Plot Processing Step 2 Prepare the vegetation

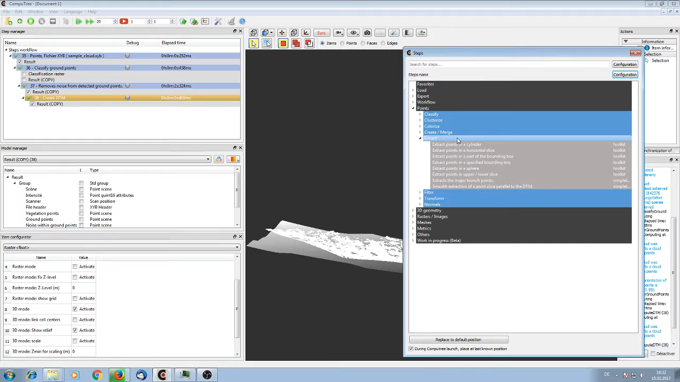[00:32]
So we have computed in four steps our DTM and now we go to points points extract smooth extraction of a point class parallel to the DTM. Yeah that's what we want so we need to take a DTM this
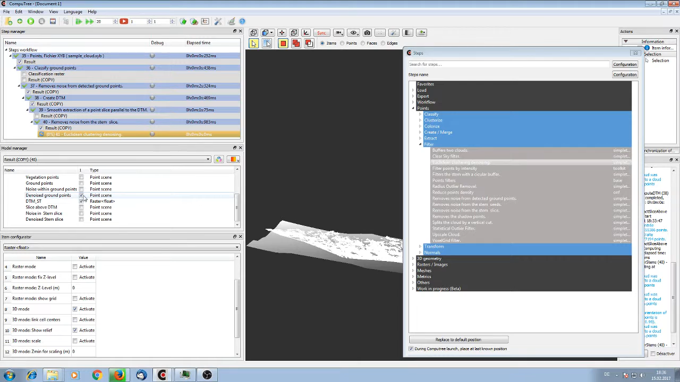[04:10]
we cut out the slice above the dtm I didn't show you yet
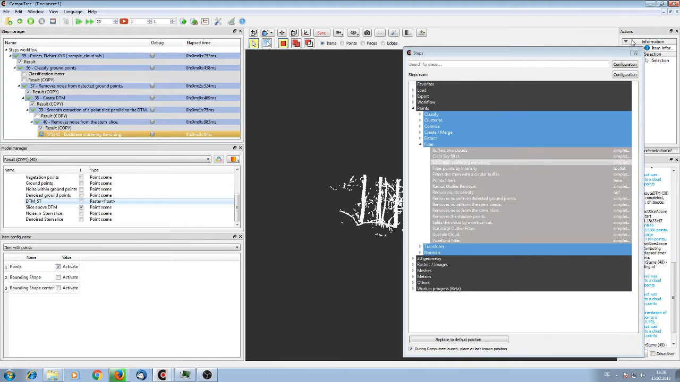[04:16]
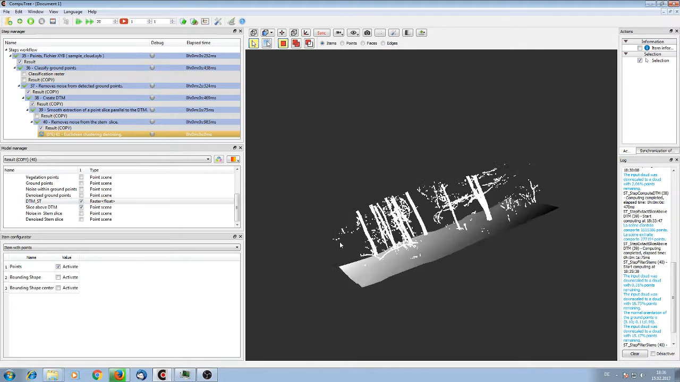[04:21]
okay 30 centimeters above the dtm up to five meters this is what we produced in the last slice and
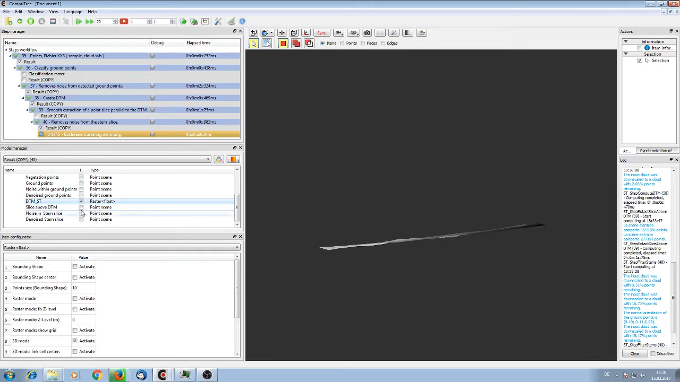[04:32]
I removed all of these points these are branches with
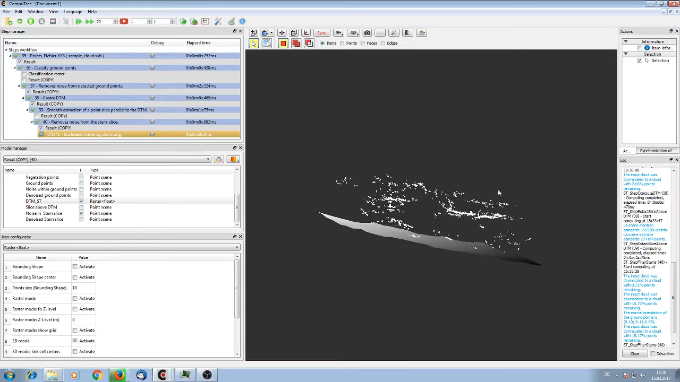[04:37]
this angle threshold step and I keep
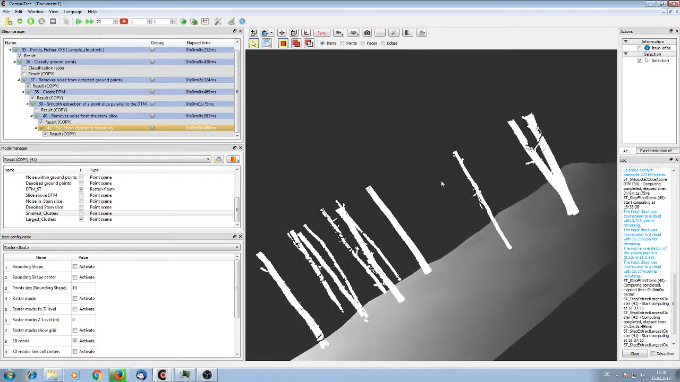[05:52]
now this step we will repeat what we will cut from five meter to let's say 100 meter to get the rest of the cloud I just wanted to prepare the initial stem models better